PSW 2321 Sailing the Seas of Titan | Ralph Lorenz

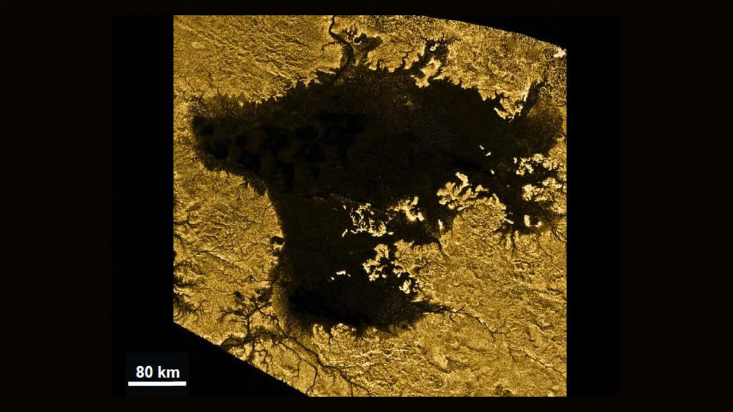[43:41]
You get this by having mountains with river valleys cut in them that have then been flooded by rising liquid levels. We think there's been some sort of tectonic depression here, or maybe there's more liquid in the sea as part of this climate cycle.
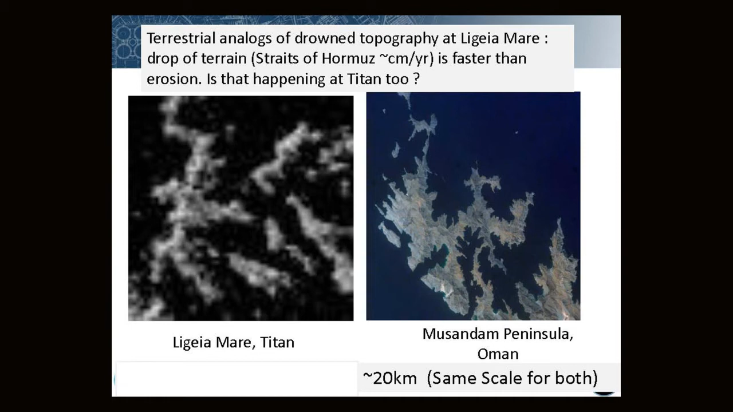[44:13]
This one is the tip of Oman where the Arabian plate is diving beneath the Eurasian plate, and so the land is sinking at a couple of centimeters per year. I don't know if we can translate that quantitatively to what's happening on Titan, but the morphology is certainly compelling. You see the same kind of landscape in the western US. This is Lake Mead.
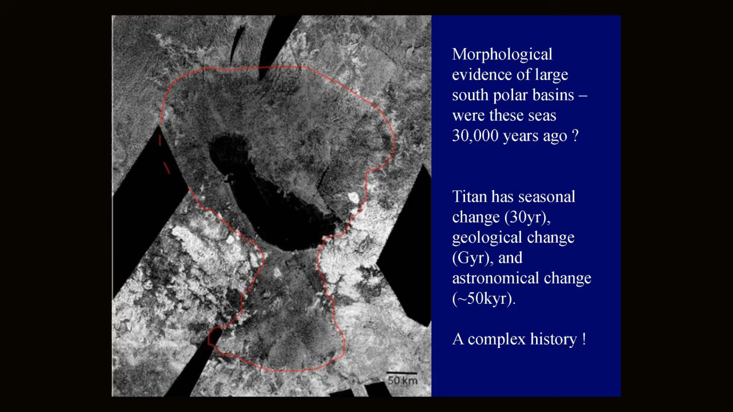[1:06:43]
And Ontario Larcus, which is the last biggest liquid deposit in the Southern Hemisphere, is not in the lowest part of the Southern Hemisphere, which may say something about how poorly hydraulically connected the lakes are. In the Northern Hemisphere, they all seem to be at the same level.